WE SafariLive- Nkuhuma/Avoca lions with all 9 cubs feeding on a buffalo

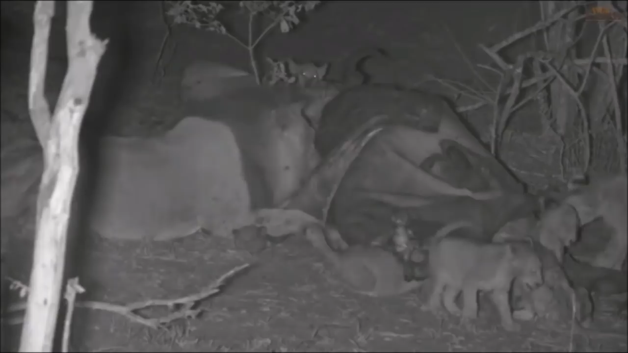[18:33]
Oh, careful, there's a cub up there. There you go. You stuck now, cub. Oh, he had a small freak out. Did you see that? So, of the three Avocas, the dark mane, Blondie, and Mohawk, they've all mated with the Nkuhuma. So they all believe that these cubs are all theirs. And that is how they will make sure that none of them will kill any of these cubs.